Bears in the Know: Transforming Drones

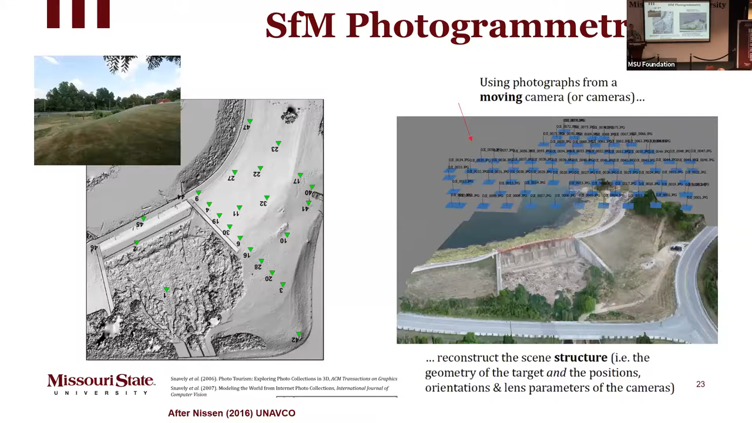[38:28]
That's a picture of the berm that you're looking at right there. So this is all 3D models that we can create. Let's go forward one more slide. Now, just to summarize, so the first, the advanced, the first thing to do this photogrammetry, we need three things.
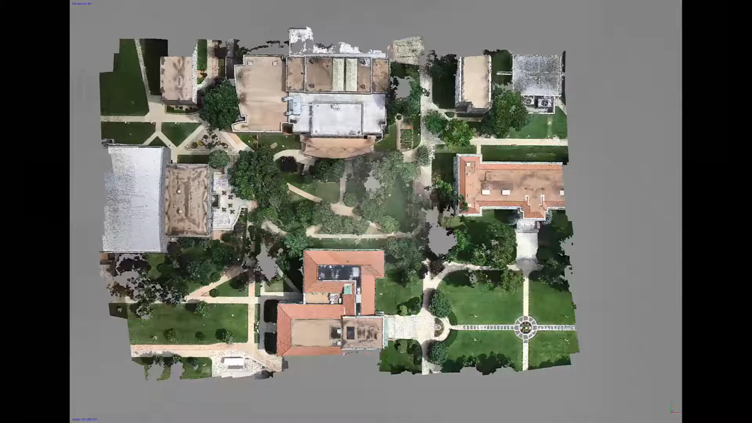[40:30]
So the student union's at the top, Carrington's at the bottom, McDonald Arena is over here on the left now at the bottom.
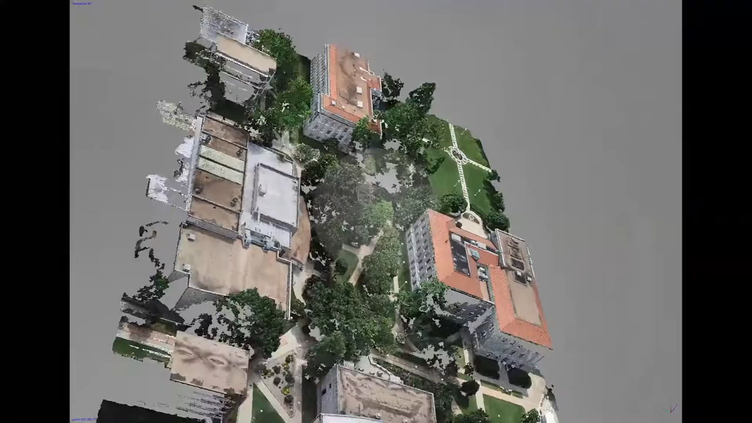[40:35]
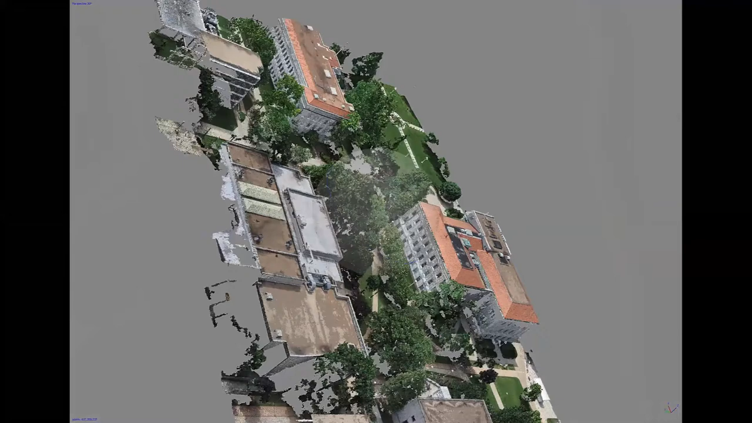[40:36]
So I made a video just as I rotated the 3D model around on the screen.
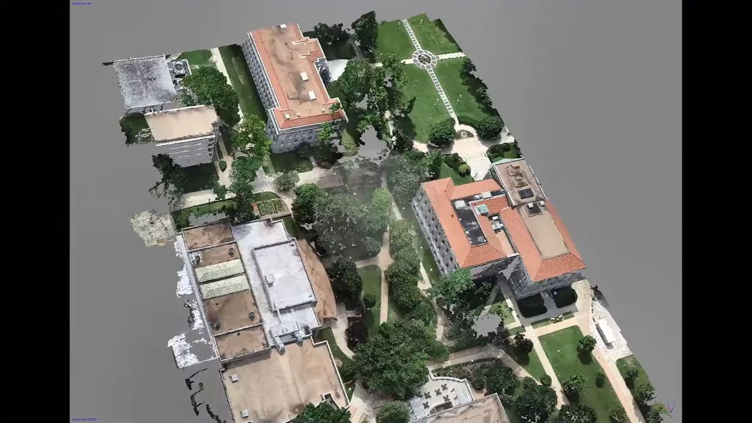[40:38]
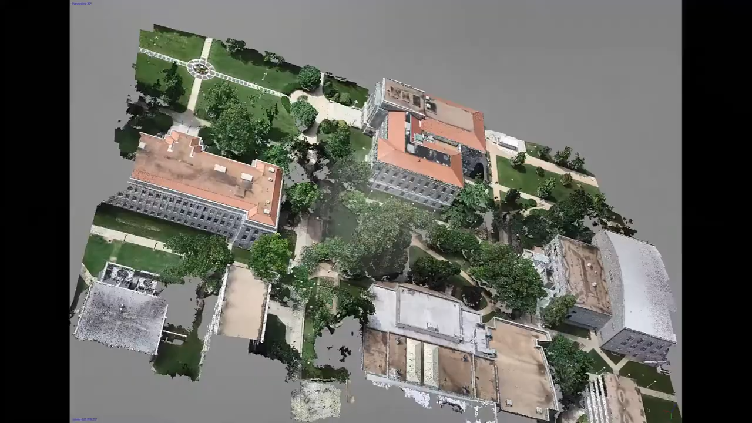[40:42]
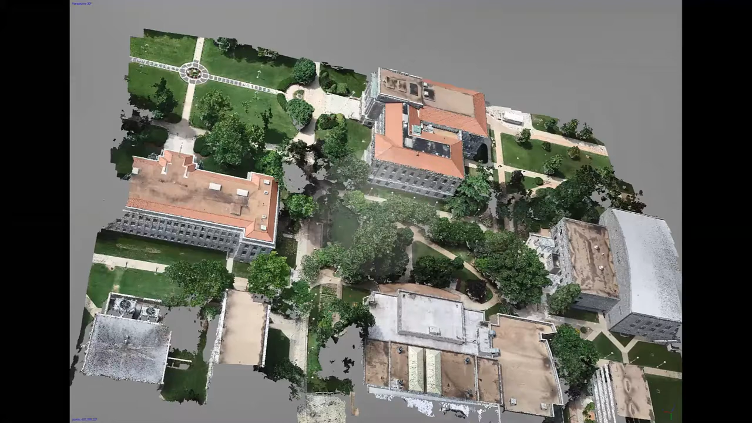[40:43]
And in just a second, it's gonna zoom in on the side of Carrington Hall there.
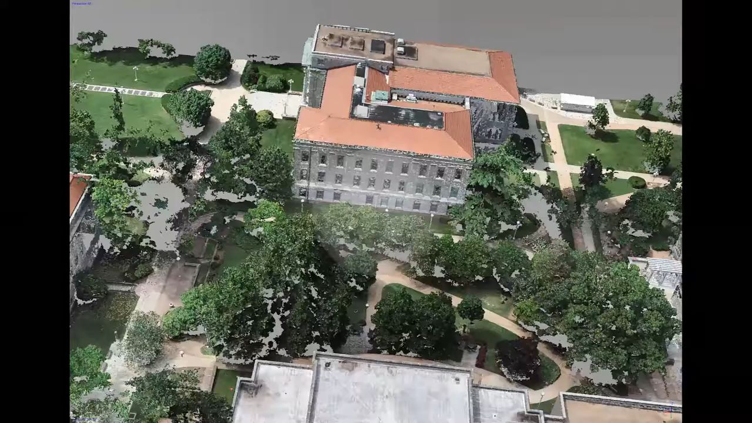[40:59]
the size of the windows, how many there are, what size they are, their width.